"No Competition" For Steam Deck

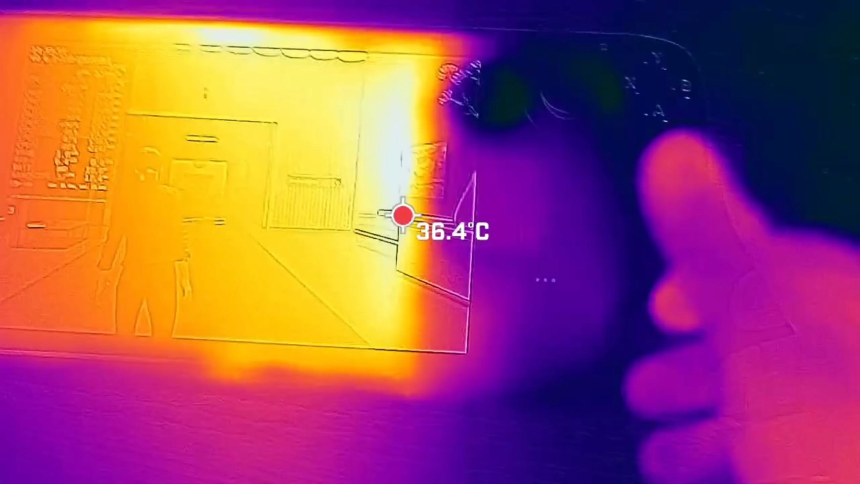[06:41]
On screen: spot 36.4°C
Outside of that, the thermals were all within safe ranges,
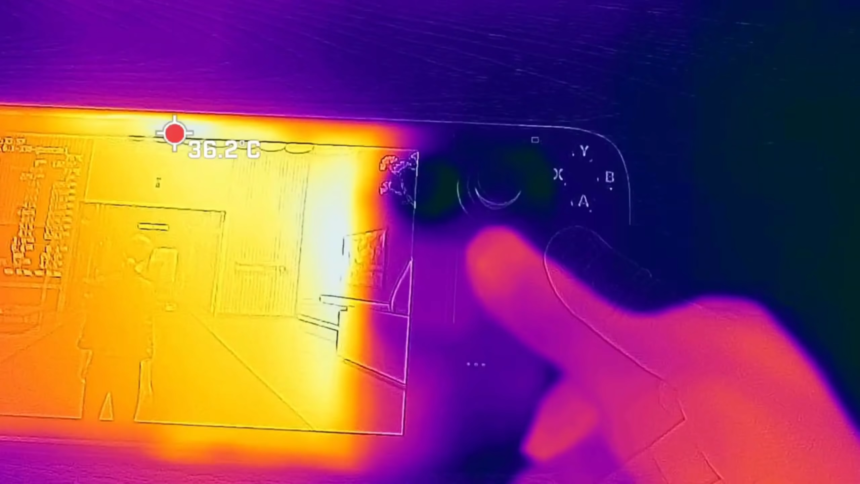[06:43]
On screen: spot 36.2°C
and the device remains cool in your hands since all the hotspots are in the center of the device.